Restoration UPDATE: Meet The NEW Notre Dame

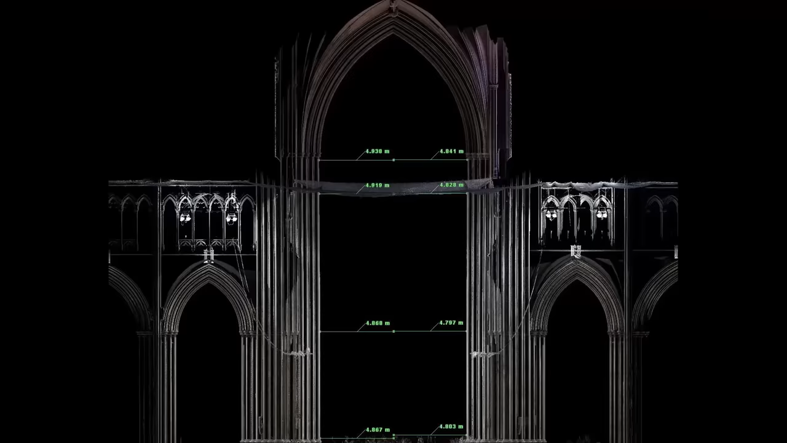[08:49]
While on the topic, we must not ignore the innovative 3D scanning and modelling incorporated into the restoration process.
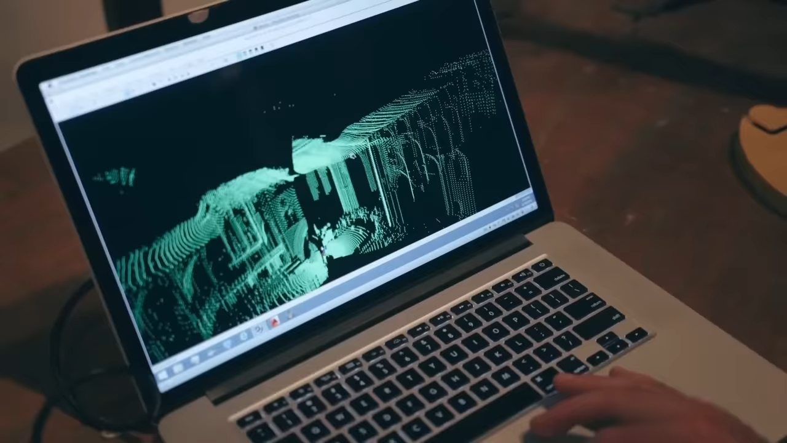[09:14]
Doing this to the cathedral allowed the engineers to
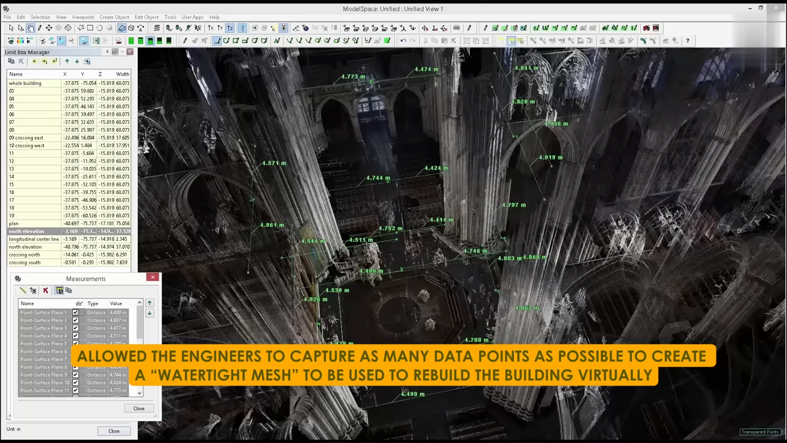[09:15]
capture as many data points as possible to create a watertight mesh to be used to rebuild the building virtually.
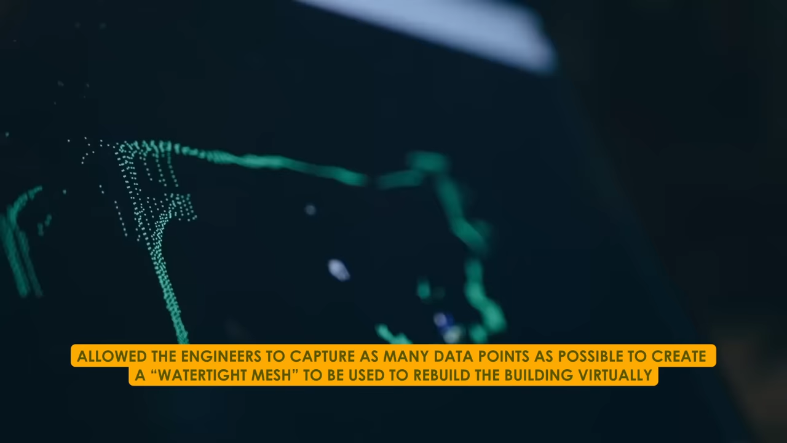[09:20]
This technology helped scan the whole building and the stones,
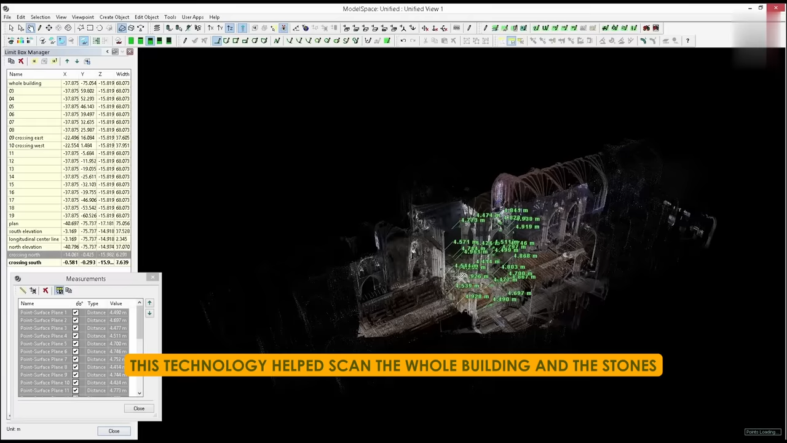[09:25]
which made it possible to reconstruct the stone ribs that once supported the cathedral's arches.